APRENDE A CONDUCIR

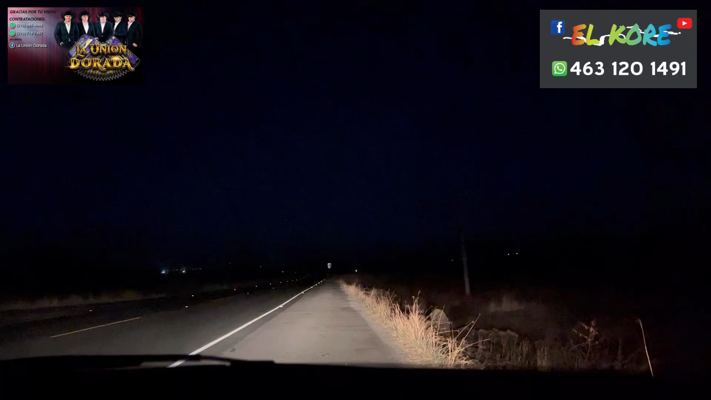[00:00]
pues si que tal mi raza que tal mi gente les saluda su compa el core en esta ocasión vamos manejando por una carretera una carretera federal carretera 23 guadalajara jerez llevamos en el tramo en esta ocasión pues oiga me acompaña mi vieja mis ojos mis ojos
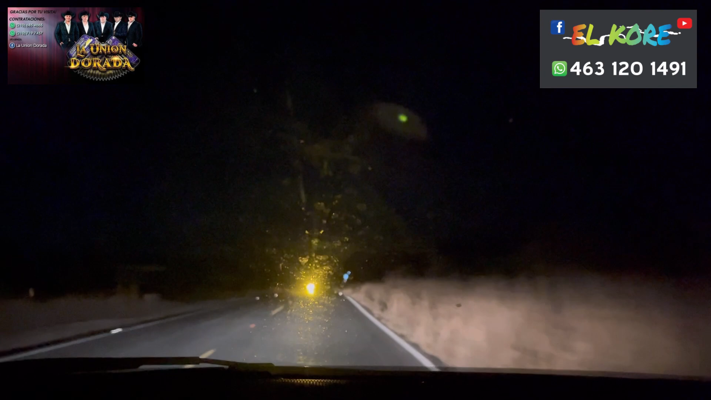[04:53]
nomás para llevarlo encandilado yo no veo caso no veo que tenga caso encandilarlos ah no pues si no me las baja pues yo tampoco hay que manejar uno hay que uno que por uno no quede hacer lo correcto por uno si el otro no quiere por su modo pero pues uno sigue hay que tratar de uno hacer lo correcto miren aquí
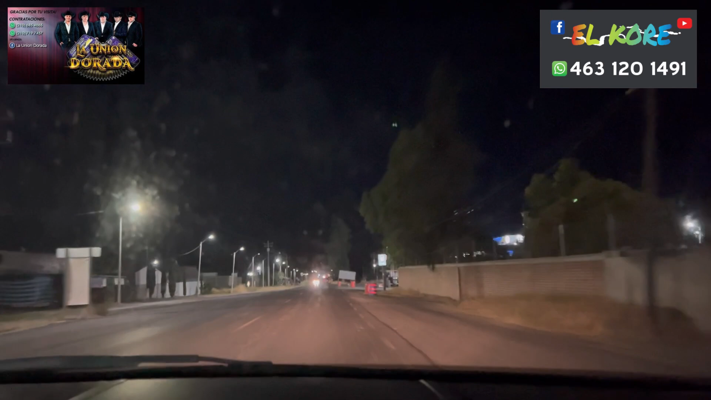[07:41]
en donde se puede cruzar cualquier tipo de vehículo ya sea una porcicleta automóvil autobús lo que sea para cualquier tipo de vehículo entonces es ahí por eso mismo los letreros nos dicen 60 máximas para el caso de que se nos atravese a alguien no traiga tanto vuelo y tenga oportunidad de detenerse